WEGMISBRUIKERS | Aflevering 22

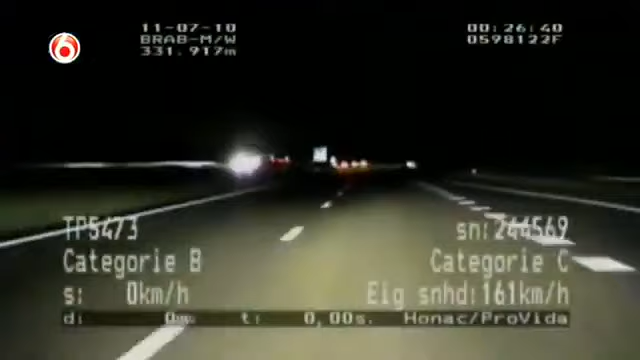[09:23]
Serviante Mark en Remco hebben een SEAT-bestuurder op de korrel. De maximumsnelheid bedraagt hier 120 kilometer per uur. En dat is ruim voldoende om deze SEAT-rijder op de bond te slingeren. Remco spreekt de bestuurder aan op haar snelheid.